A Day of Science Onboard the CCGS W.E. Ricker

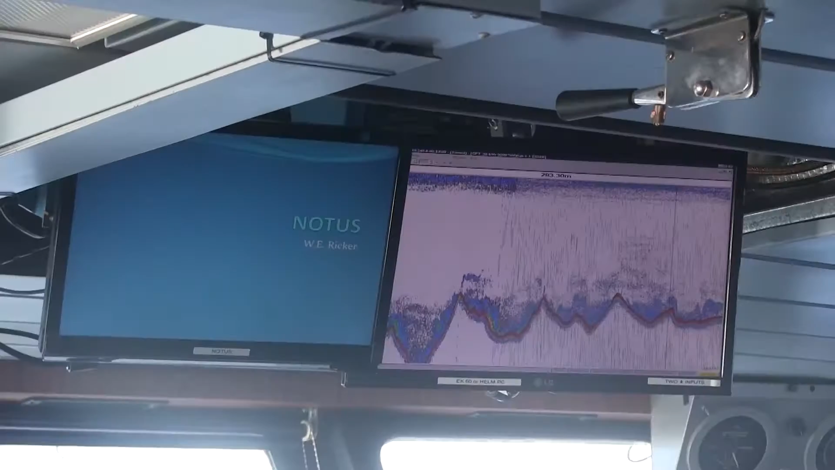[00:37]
We use acoustics, which is, it's a fancy fish finder, like a scientific fish finder.